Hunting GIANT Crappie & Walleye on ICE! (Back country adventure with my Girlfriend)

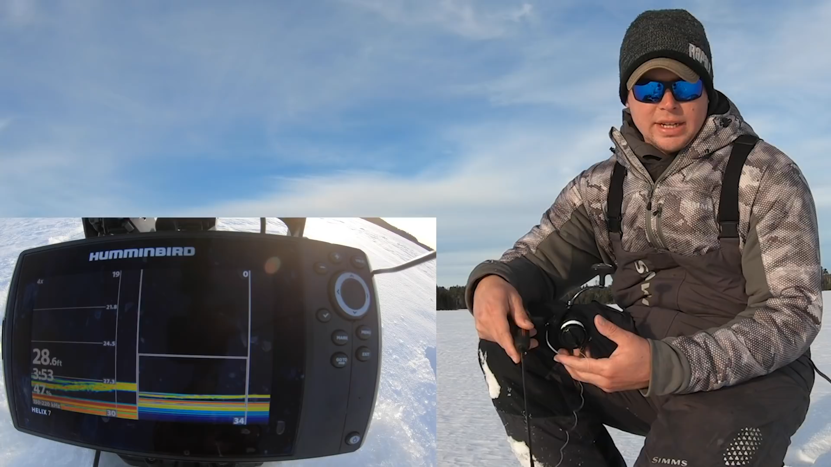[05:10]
On screen: depth 28.6 ft
just about anything got like two big ones sitting on the bottom just just caught hers
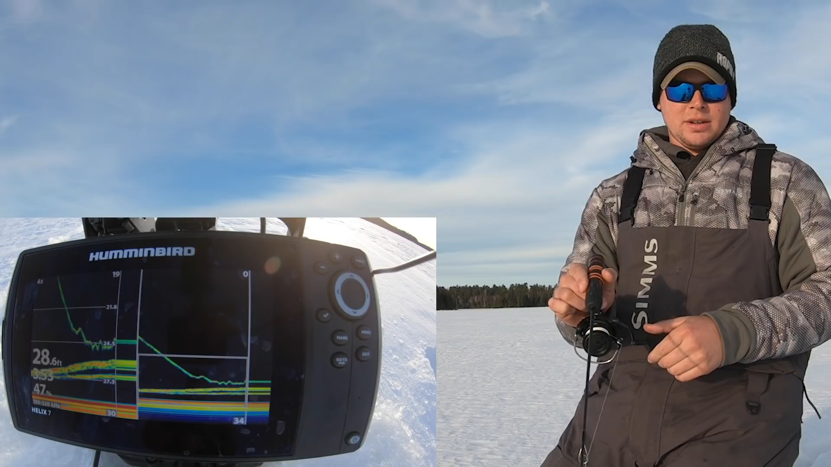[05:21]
On screen: depth 28.6 ft
big mark mine's coming up big mark mine's coming up oh i don't know if he's hit it or not where did he come back come on
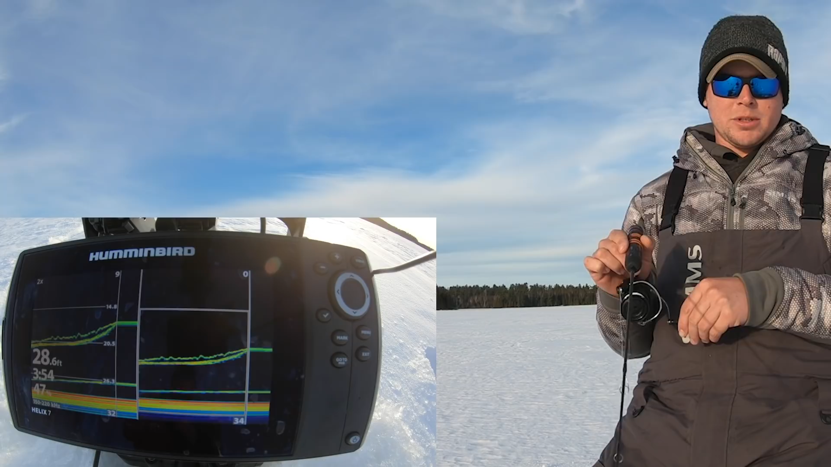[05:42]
On screen: depth 28.6 ft
here he comes oh missed him again missed it yeah twice
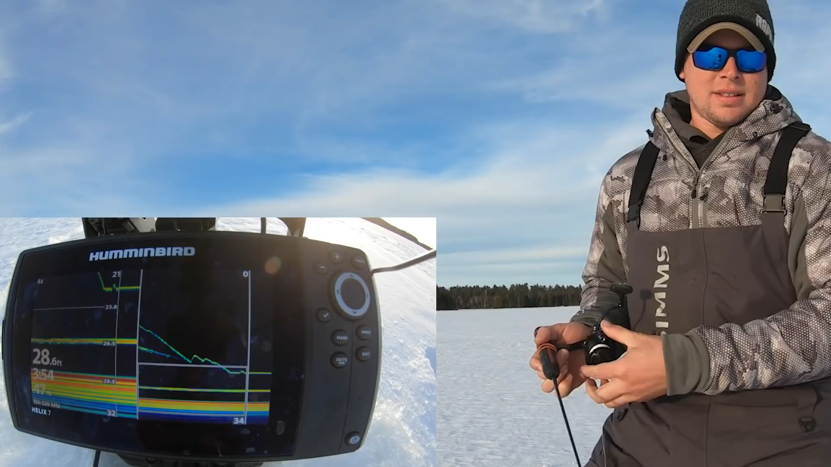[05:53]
On screen: depth 28.6 ft
oh this here comes the bottom one zoom out so you guys can see
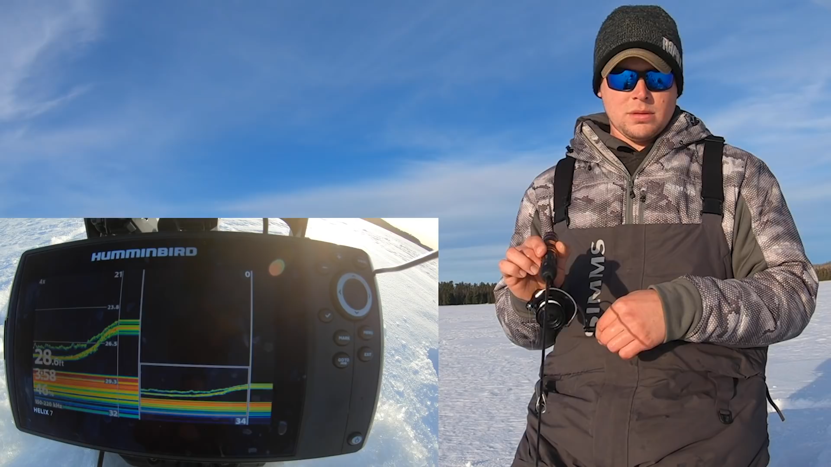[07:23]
is that all of those to keep maybe not for crappies i'm marking a fish here comes one yep